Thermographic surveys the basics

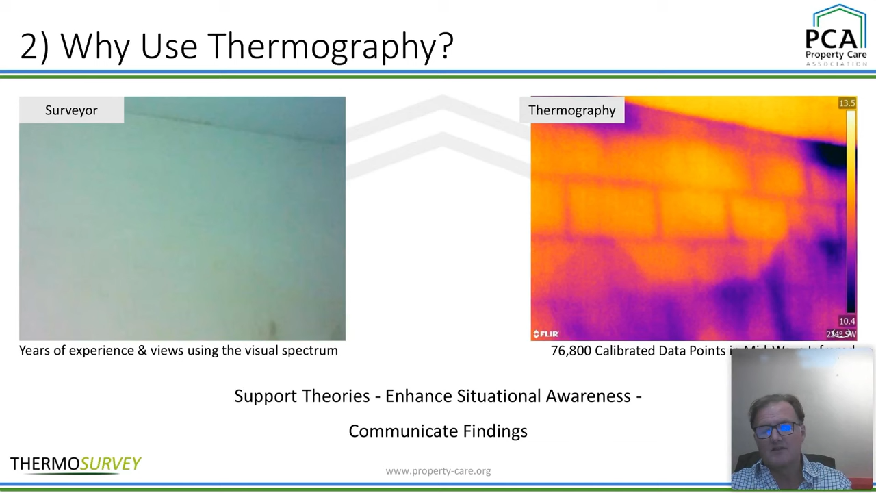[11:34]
Communicating the findings, what you're doing is you can make a report, you can talk to somebody about the individual images and pass that, or even video, you can show video, or you can just verbalize it and you can chat over a cup of tea and say, bloody hell, look at that, excuse my language, look at that, there's a bit of damp, okay? So that's how we are, we use thermography. Going back a little bit in history again, because I like these pictures and I don't apologize for them. These pictures, historical, this is a 1960s AGA cooled imager. And you can see the guy on the left-hand side trying to work out whether he's got damp or cold or something like that.
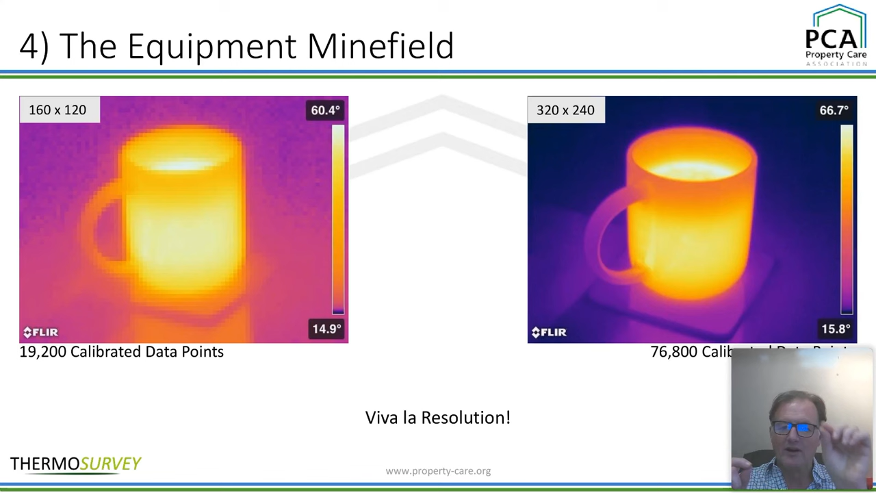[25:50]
we can use a dew point and we can set a dew point and then you can come up, it fluoresces areas that it considers damp, not necessarily damp, but it will give you a rare, it will give you enough of an idea of what's going on. And we'll talk about that more. And also same with alarms. If something's too hot, things like that. Right, whizzing along. The sheer variety of equipment. Here we go. Um, do you see these, uh, about the second from the left, um, or the top? These are the, the smaller cameras that a lot of people, um, are using. They're very, very cheap now. Uh, we're looking, you know, in the, in the hundreds of pounds.
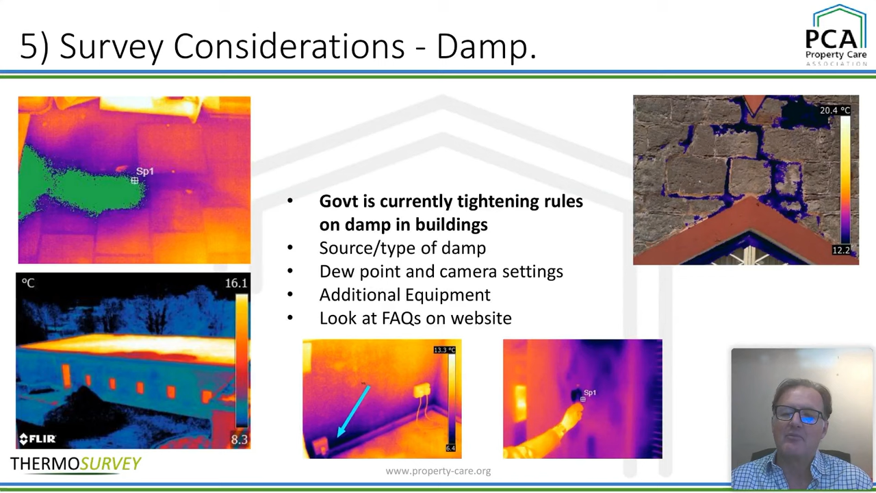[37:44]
And you can create, in this case, somebody had a window that they thought was leaking. It's, um, it's a rhomboid window, which is interesting, but the leak was actually outside. It was a poor pointing. And so you can see, you can track where the water's coming through and then it just goes down through a little gap in the top of the window frame. So there you go. Rattling through. Okay. How do you interpret, interpret the images? Well, on the right-hand side, there's an image, which I would consider absolutely wonderful. It's basically, I took a picture, um, it's housing association. They were looking at doing retrofit external cladding and they wanted to have a before and after. And this is the before picture.
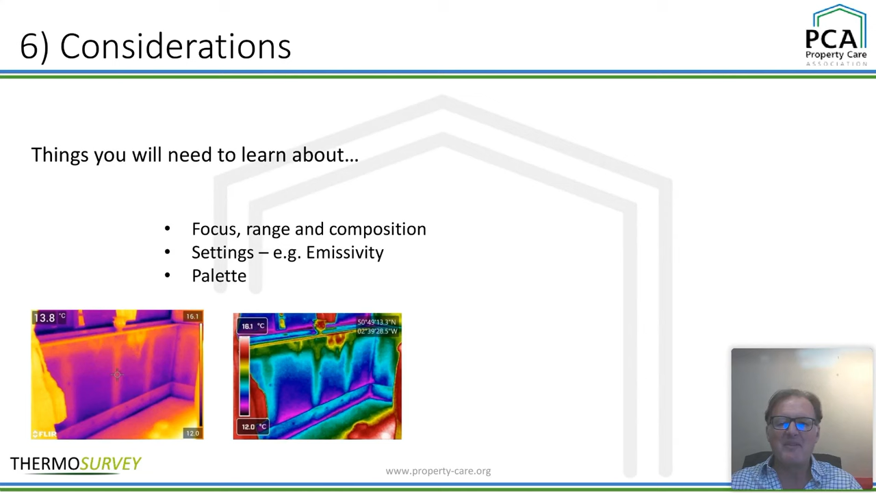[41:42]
On screen: spot 13.8°C, scale bottom 12.0°C
the sort of lack of insulation between the battens because it's cold. And that's why I'm concentrating on the right hand side though. It doesn't look so easy to see, but there's an awful lot of red just underneath the sail. And you might be looking at some other reason why that's red. And so horses for courses for your pallet. Okay. Pause, nice little pause. Finally, what is your goal? You know, what are you trying to achieve? Why are you doing it? You know, what is the reason that you're doing it? Where are you doing it? I've noticed from the chats, people are all over the place. If you're going to be doing, if you're a surveyor, you're going to be going north, south, east, west.
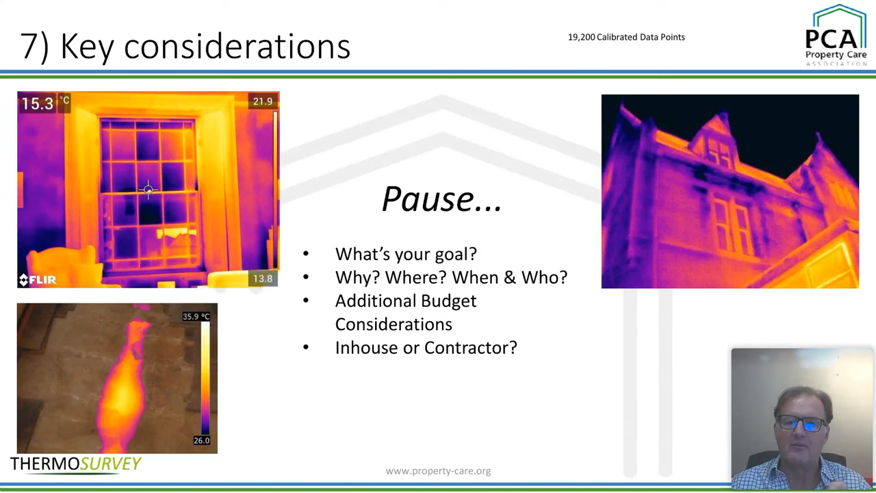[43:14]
On screen: spot 15.3°C
because that leak is, a little bit of heat is coming out. That was too, that's concrete, and that was, that was about, yeah, that's about a foot and a half, foot and a half down, we identified that. And on the top right-hand side, you can see leaking guttering is gently eroding away around the window. Okay. Finally, the evolution of drones.